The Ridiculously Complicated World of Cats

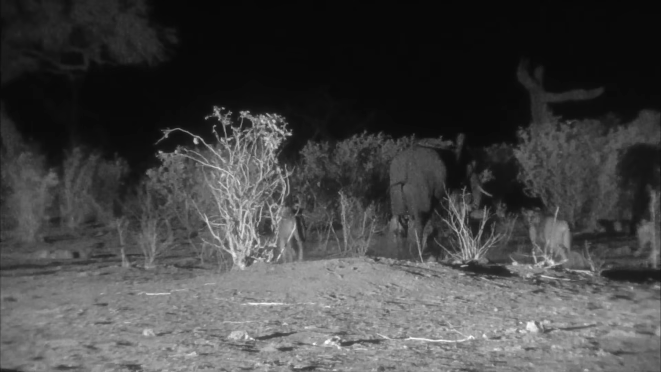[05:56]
Not even elephants in general get immunity. But going for the high risk, high reward prey means lions also get bodied religiously.